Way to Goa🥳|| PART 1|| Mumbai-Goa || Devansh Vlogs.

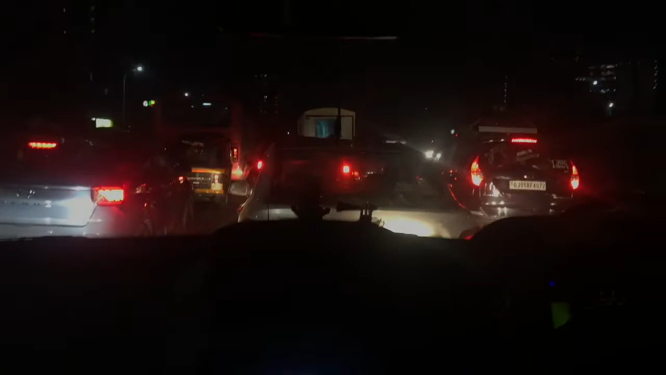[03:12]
तो अभी टाइम देखो क्या हुआ है. तो अभी तो हम लोग को गोड़बंदर में बहुत ट्रैफिक लग गया था, तो इसकी वजह से हम लोग को टाइम पास हो गया, मतलब टाइम निकल गया. अभी ठीक है, अभी इधर से रुकते हैं किधर तो एक स्टॉप लेते हैं. और वही